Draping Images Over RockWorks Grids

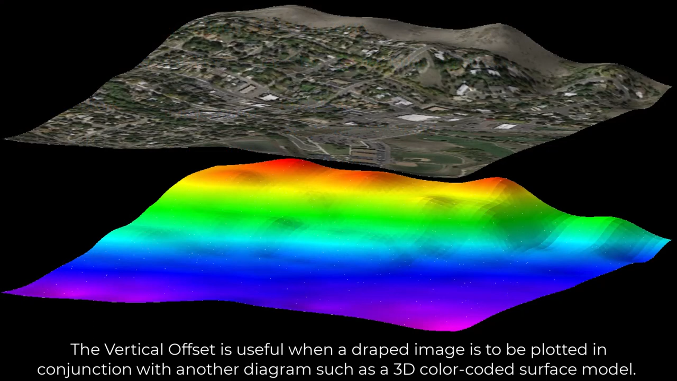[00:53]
The Vertical Offset is useful when a draped image is to be plotted in conjunction with another diagram such as a 3D color-coded surface model.
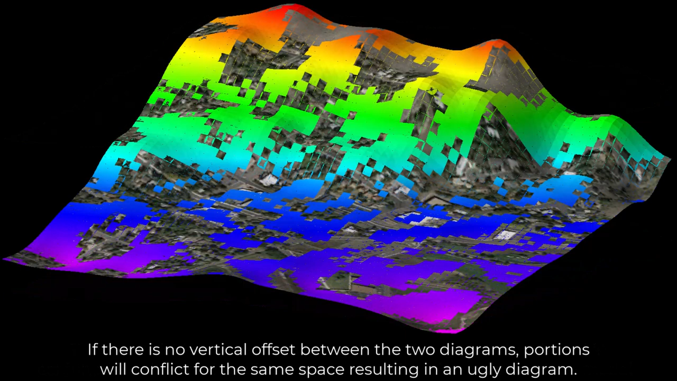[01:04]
If there is no vertical offset between the two diagrams, portions will conflict for the same space resulting in an ugly diagram. The Opacity setting determines the transparency level of the draped image, which can be useful for viewing content below the image.
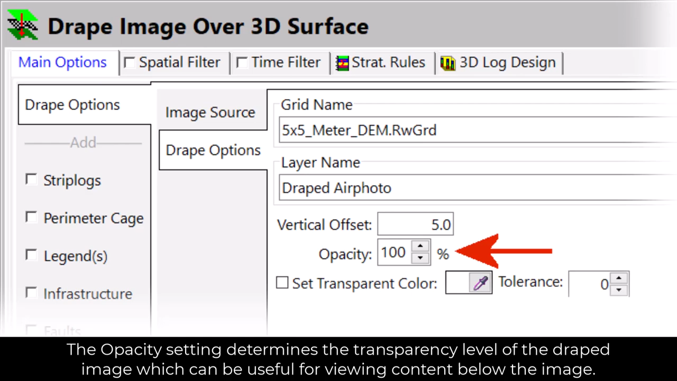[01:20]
Here are some examples of different opacities for a draped image with underlying boreholes.
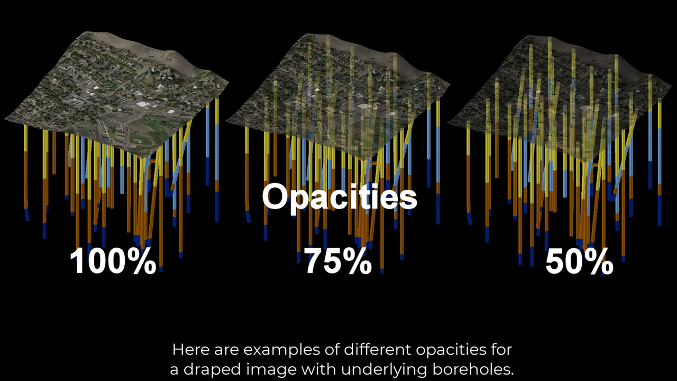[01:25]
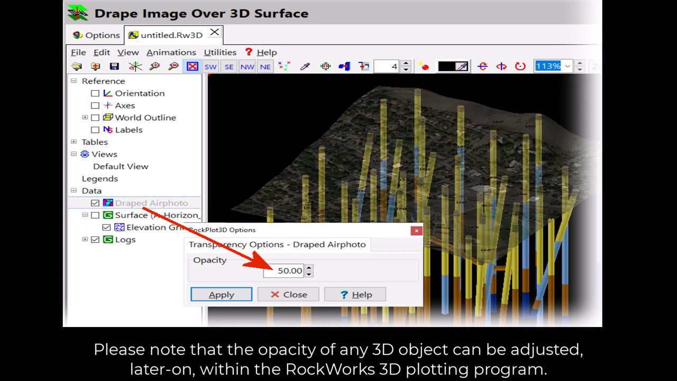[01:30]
Please note that the Opacity of any 3D object can be adjusted later on within the Rockworks 3D plotting program. If desired,
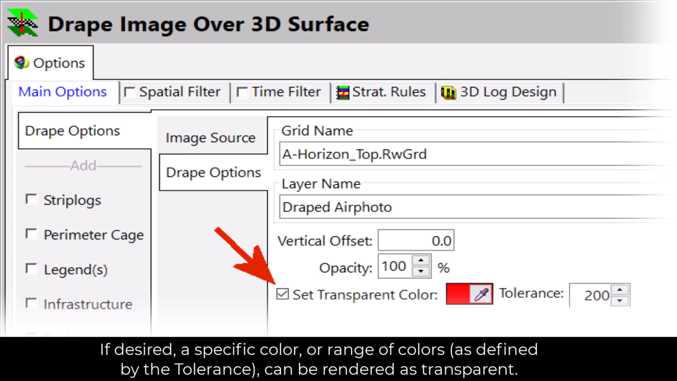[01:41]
a specific color or range of colors as defined by the tolerance can be rendered as transparent.
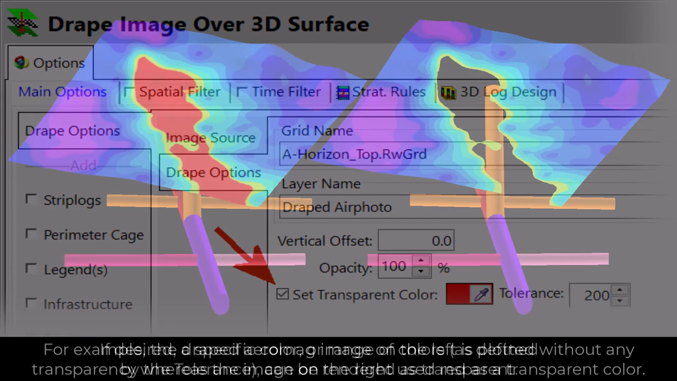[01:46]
For example, the draped Aromag image on the left is plotted without any transparency,